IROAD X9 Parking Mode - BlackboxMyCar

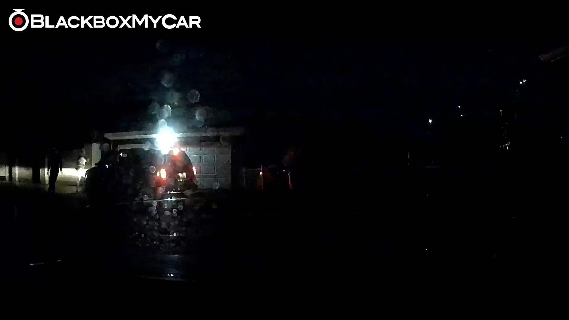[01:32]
One of the most impressive built-in parking mode features of the X9 is its
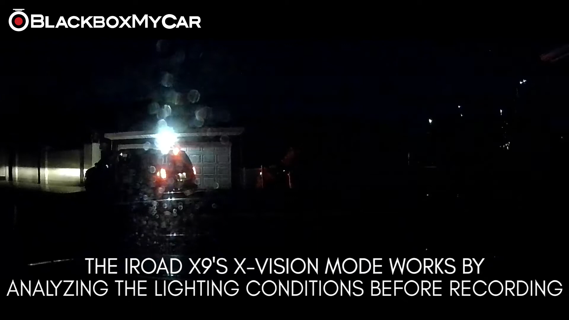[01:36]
ability to analyze the environment in low light situations.
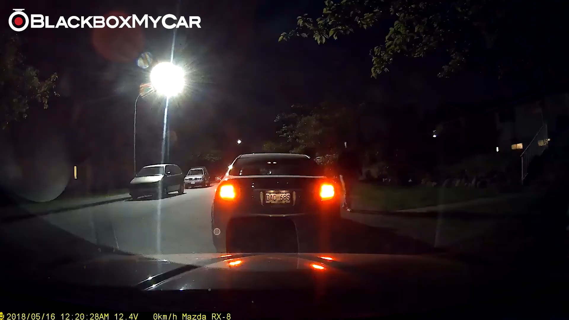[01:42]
We can't tell you how many times our customers write to us that their dash cam has caught an impact on a camera during parking mode, but it was just too dark to see anything. The X9's X-Vision leaves no room for error,
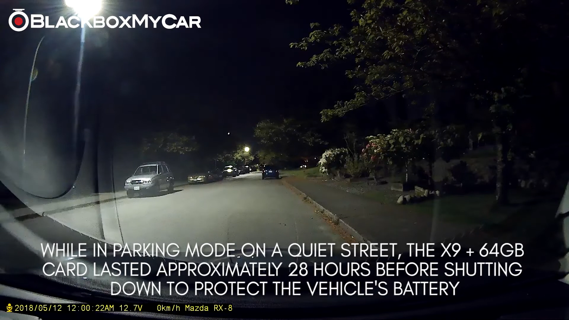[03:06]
We found that parking mode lasted on a quiet neighbor street for approximately 28 hours before the X9 shut off to protect the vehicle's battery, which is a very high number.